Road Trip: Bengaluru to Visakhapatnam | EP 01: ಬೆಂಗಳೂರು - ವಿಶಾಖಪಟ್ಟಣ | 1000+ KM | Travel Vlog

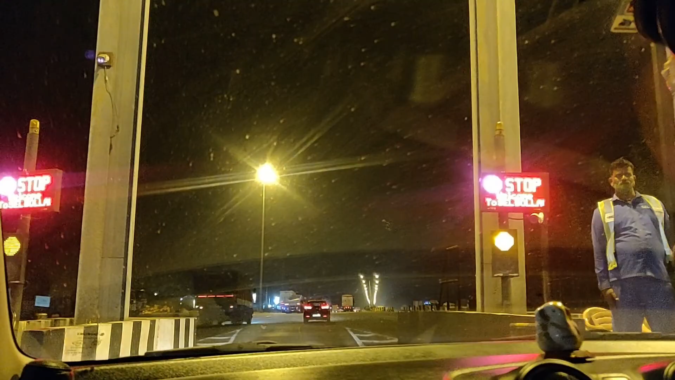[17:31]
ಇನ್ನು ಎಷ್ಟು ಟೋಲ್ಸ್ ಬರುತ್ತೋ, ಆಲ್ರೆಡಿ 10 ಟೋಲ್ಸ್ ಆಗಿದೆ ಬ್ಯಾಂಗ್ಳೂರಿಂದ.
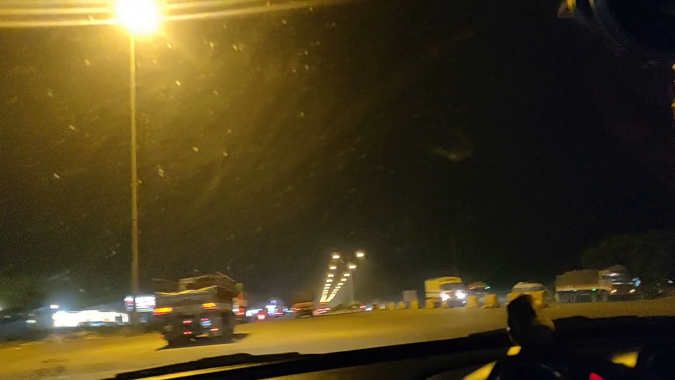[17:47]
ಲೈಟಾಗಿ ಕಾಫಿ ಕುಡ್ಕೊಂಡು ಹೋಗೋಣ ಅಂತ ಇಲ್ಲಿ ನಿಲ್ಲಿಸ್ತಾ ಇದ್ದೀವಿ.
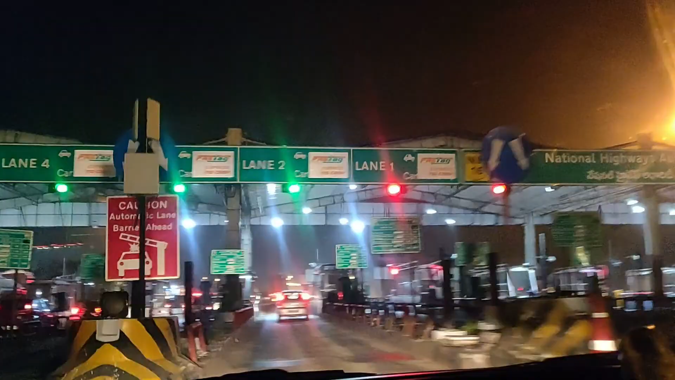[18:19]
ಐ ಥಿಂಕ್ ದಿಸ್ ಮಸ್ಟ್ ಬಿ ದ ಲಾಸ್ಟ್ ಟೋಲ್ ಪ್ಲಾಜಾ.